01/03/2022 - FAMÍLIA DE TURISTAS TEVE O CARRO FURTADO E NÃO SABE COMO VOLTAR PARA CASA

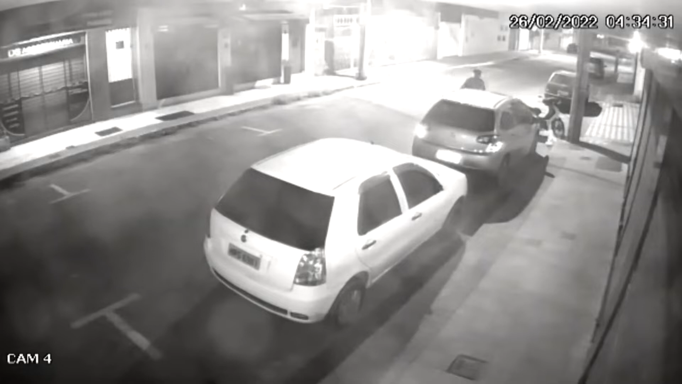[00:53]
O caso aconteceu na madrugada deste sábado na rua Jacinto de Almeida, no Parque Areia Preta. As imagens mostram que o homem se aproxima do carro, tenta diversas vezes abrir uma das portas.